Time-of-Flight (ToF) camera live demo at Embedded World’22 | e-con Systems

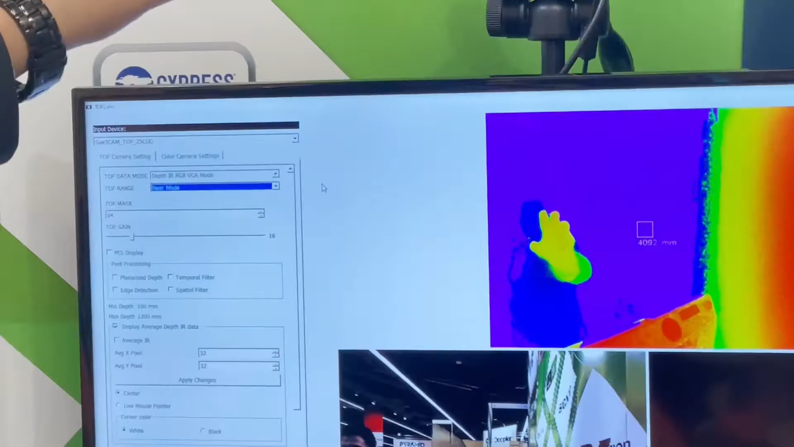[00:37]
light sources which generates laser pulses the time taken for the distance of the laser
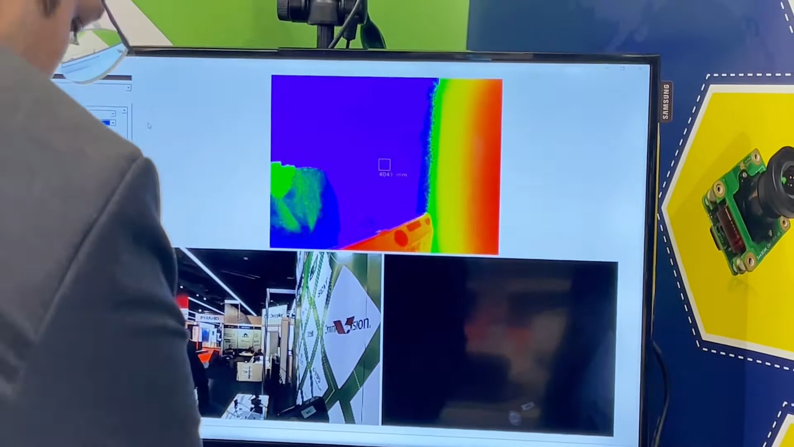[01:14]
the near mode and the far mode this is in the near mode right now so you can see
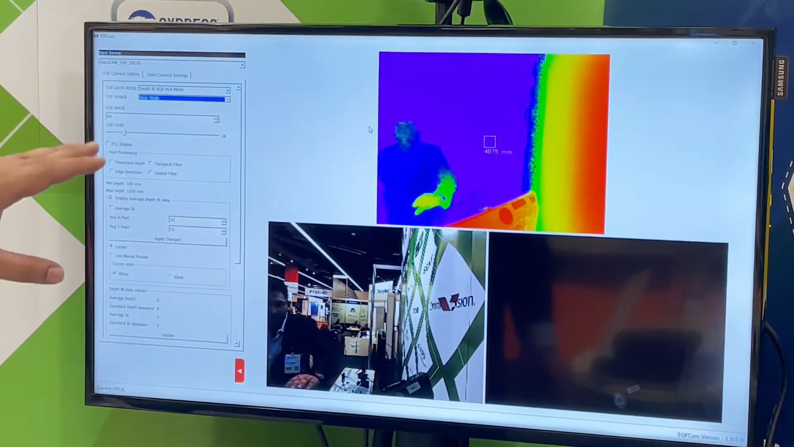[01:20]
that as I go closer you get different colors here based on this distance from the
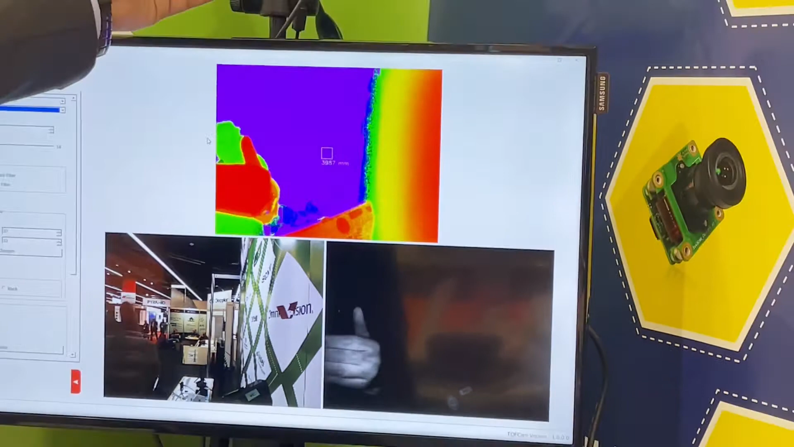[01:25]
object you get a different 3d point cloud for the near mode it works from 0.2 meters to
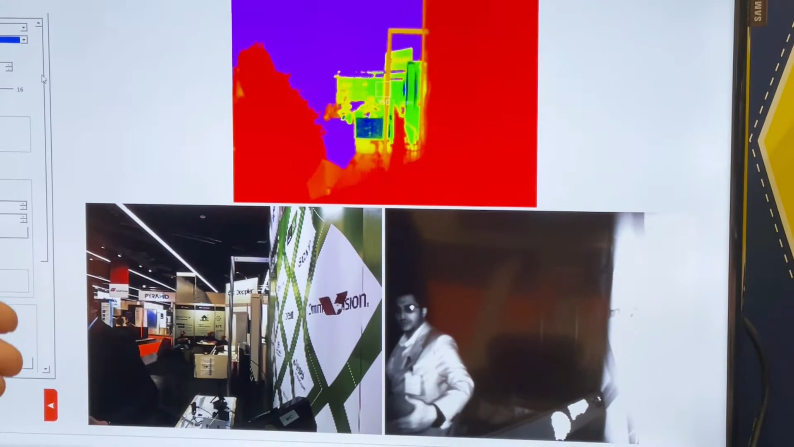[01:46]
different objects that it detects it goes up to 6 meter range so the 3d point cloud
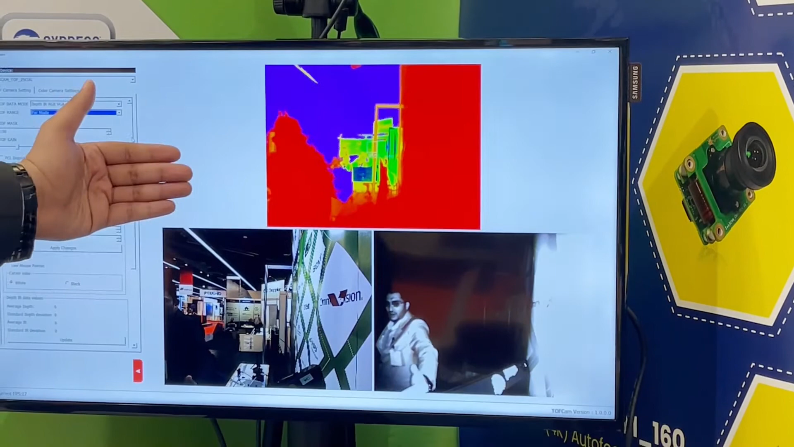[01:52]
will also have a lot of different objects on it so that's it from the TOF camera that's how it operates that's the basic construct of the TOF camera for the 3d point cloud thank you